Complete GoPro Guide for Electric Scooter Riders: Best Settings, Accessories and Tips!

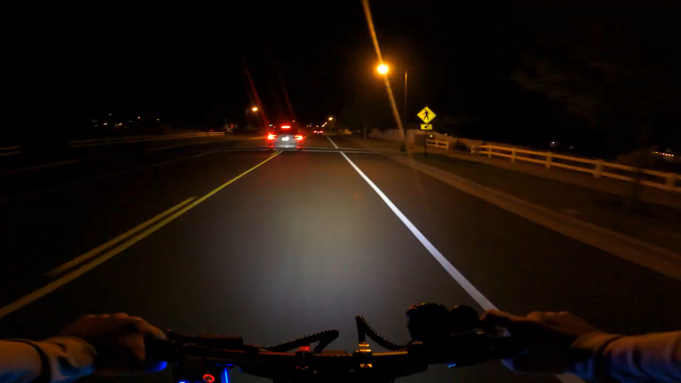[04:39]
To avoid another long explanation of my night riding settings I'll put the night riding settings that I use up on the screen right now.
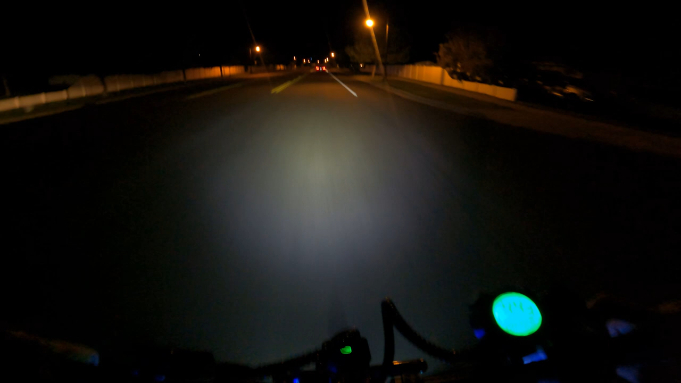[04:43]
You can pause if you'd like to see them.
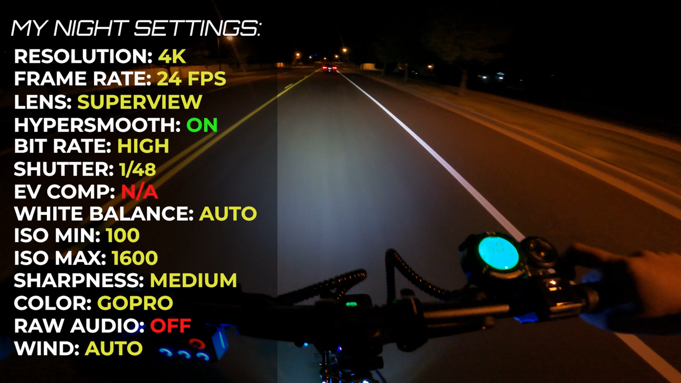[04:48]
The big difference between these settings and the daytime settings that I use is that for night settings I
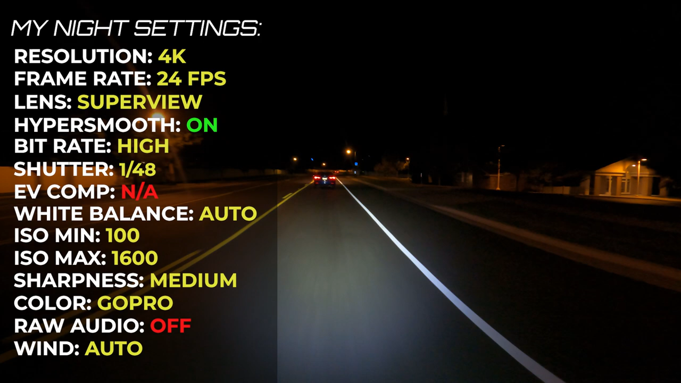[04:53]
record in 4K 24 frames per second with a shutter speed of 1 48th of a second. I found this tip online when looking up good night settings and it's worked really well for me.
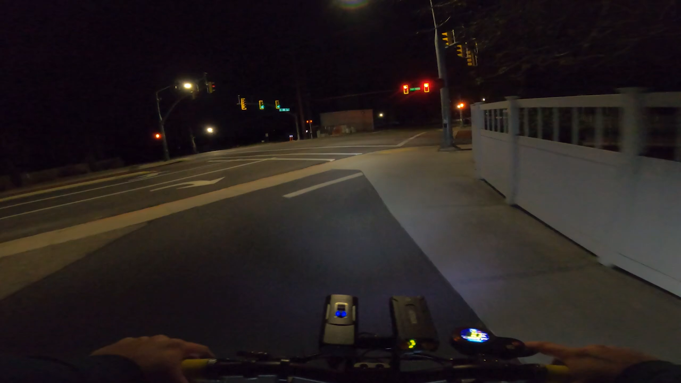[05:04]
Generally though GoPros capture night footage really poorly so don't expect too much. Let's look now at all the accessories I use with my GoPros.